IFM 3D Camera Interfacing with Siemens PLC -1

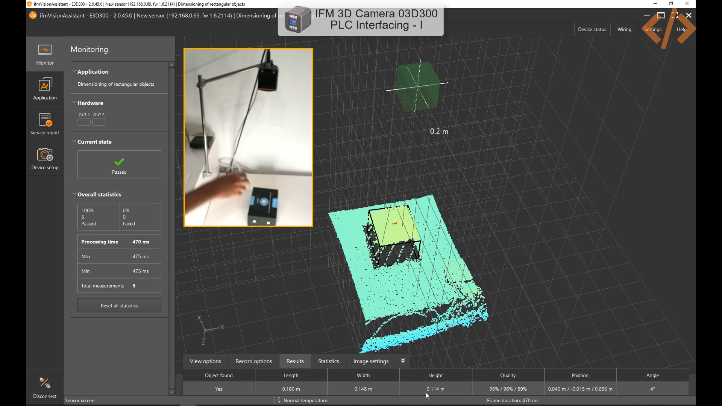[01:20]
So I will move the box a little bit. So you can see here results were freezed. These are the last measurements. That's the position. That's the length width height. So I'm going to move the box now. And now we have to trigger the sensor. In this case, I have to trigger the input of a PLC, which is m0.0.
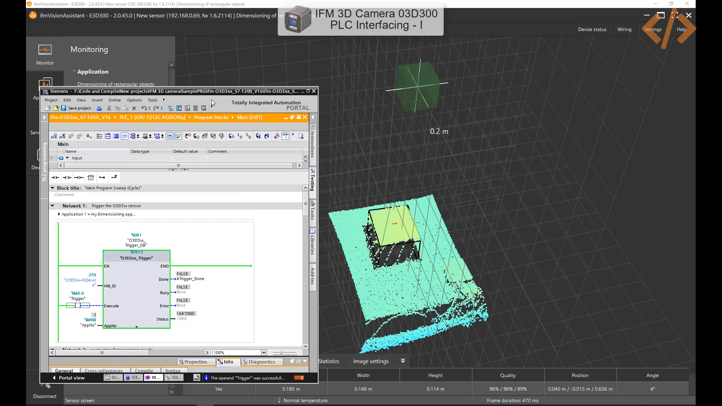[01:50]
Maybe I can put it like this. And here you can see number of measurements taken is five at the moment. So I will reset that now it's zero. And now I'm going to trigger it. Modify one. And you can see that this information is updated in the software. And these values which are coming here are also coming in the PLC.
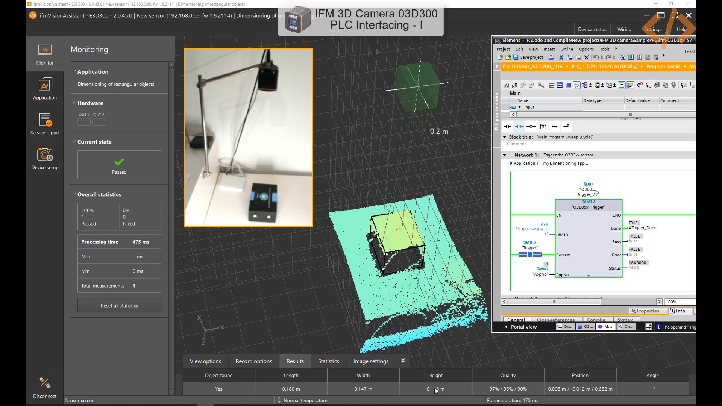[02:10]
If you want to see that, I have a function in the bottom. Here you can see all the values, width, height, and length, position, angle, qualities.
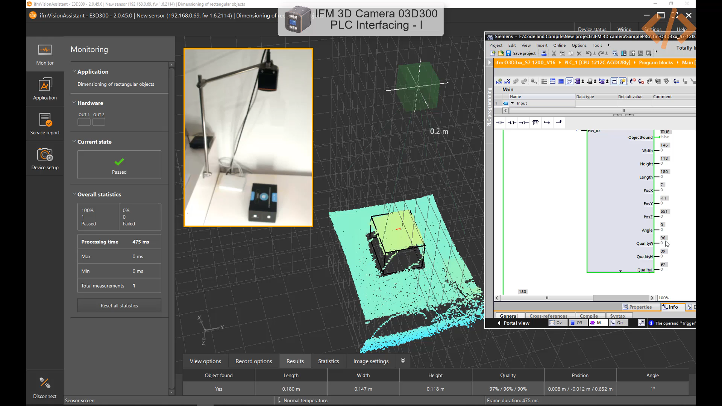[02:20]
So all the information which we have selected while configuring this application is coming here. So let's take one more example. I will move the object. And I'm going to trigger it again. So I will turn it off and turn it on.
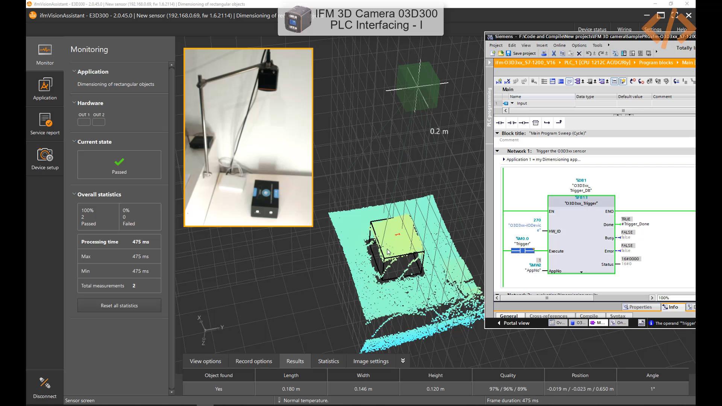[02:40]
So you can see that the object is updated here and the information is updated here. So this is about how easy it is to get information in the PLC from the software itself with the sample program provided by IFM.
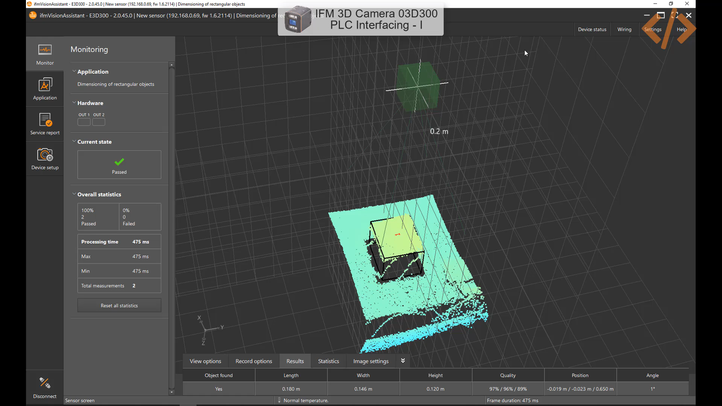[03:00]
Now what are these settings required? Let's see that one by one. So when you go for your application, so if I go to my application, it will stop the sensor. This is my first application which we discussed dimensioning of rectangular object.
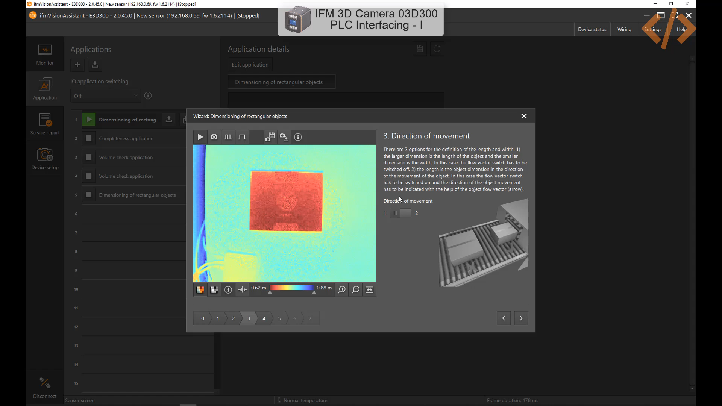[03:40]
And then your direction of moment, this is no because I have my static object. Open configuration is Ethernet. Process interface, these are the value which I want to read. That's it.